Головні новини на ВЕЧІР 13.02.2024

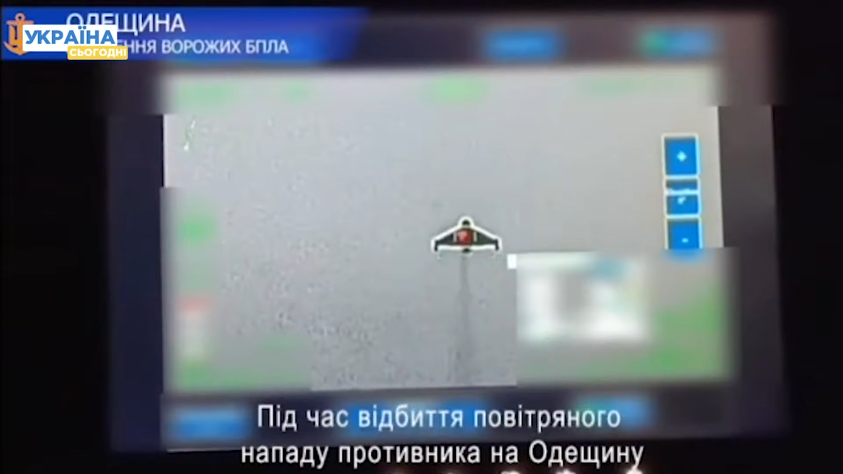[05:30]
Кадри збиття шахедів тоді опублікували військово-морські сили.
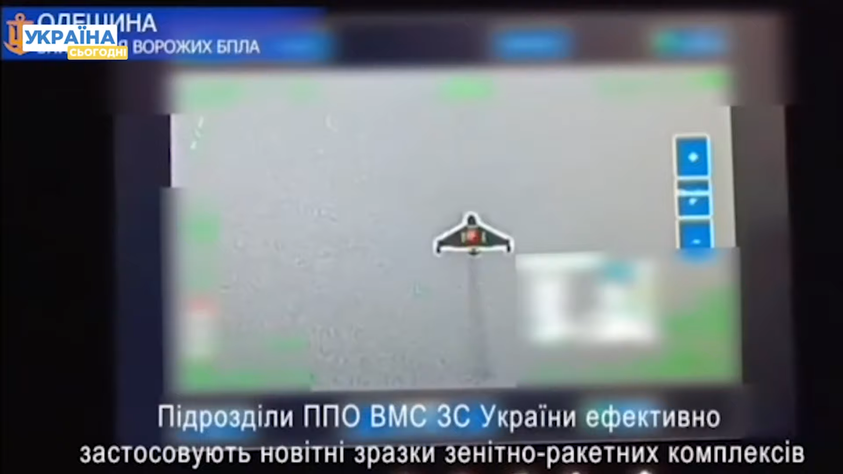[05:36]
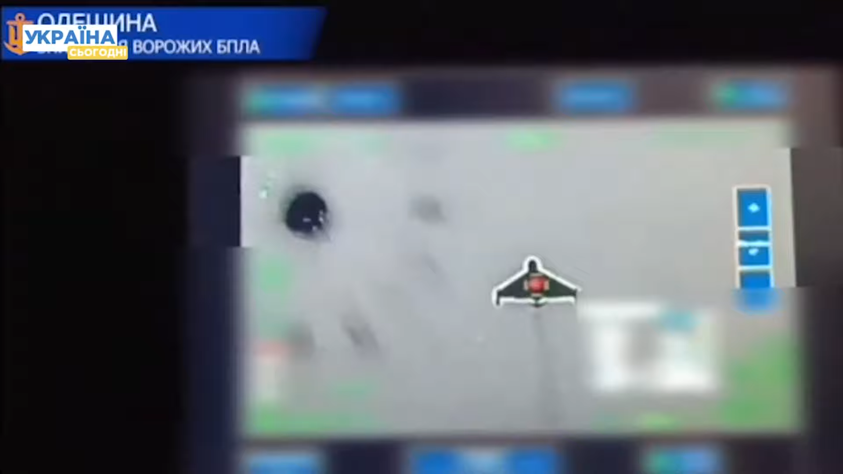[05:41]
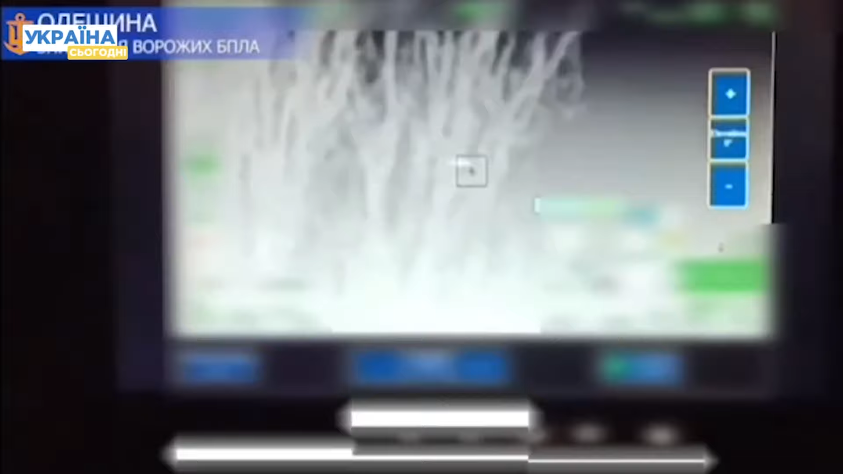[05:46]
Як стало зрозуміло із відео, працюють лазерні антидронові системи «Вампір» наступним чином.